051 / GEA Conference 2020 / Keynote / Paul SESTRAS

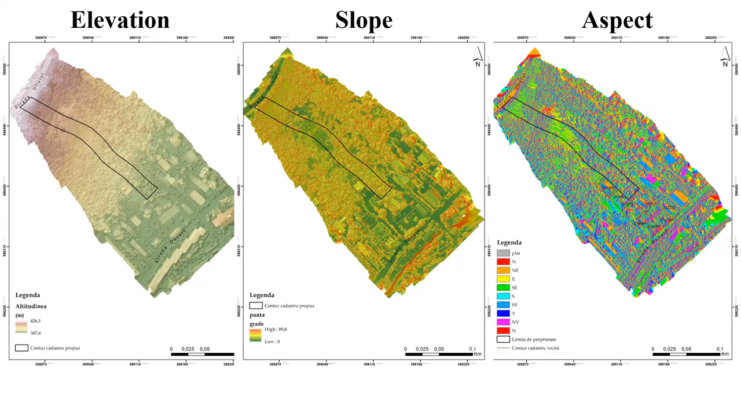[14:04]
and the difficulty of cleaning such a large portion from the point cloud, we decided to remake the survey between winter and spring, when there will be no vegetation present.
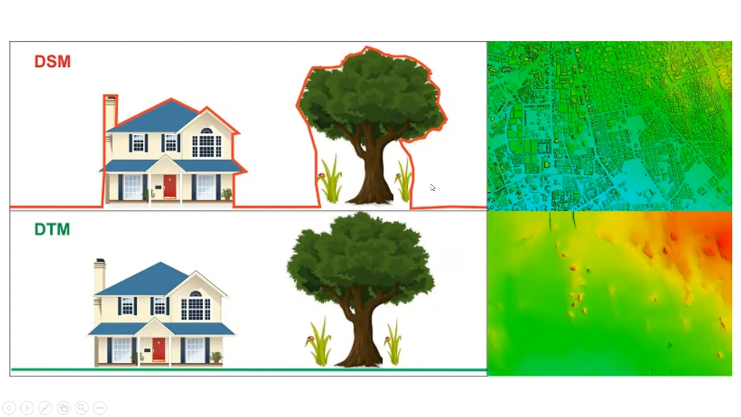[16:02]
Digital surface model captures the entirety of the surface, with vegetation and construction included. Digital terrain model is a representation of only the natural terrain. The process of obtaining digital terrain models differs depending on the used software, and can be a tedious manual process of cleaning the point cloud,
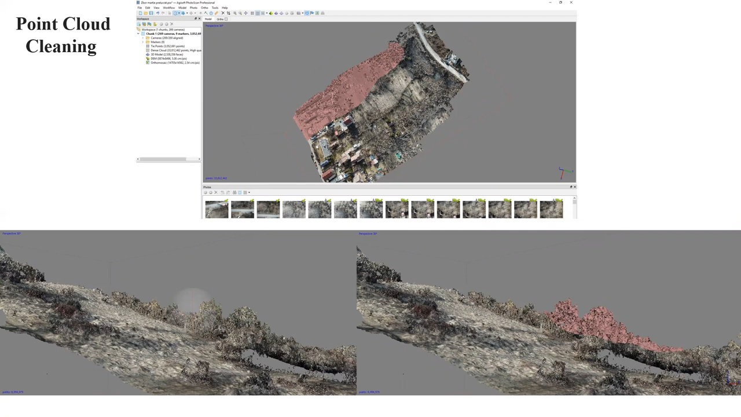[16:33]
or an automated detection of vegetation and obstacles with removal, or a combination of the two, of the two, as was our case using Agisoft software.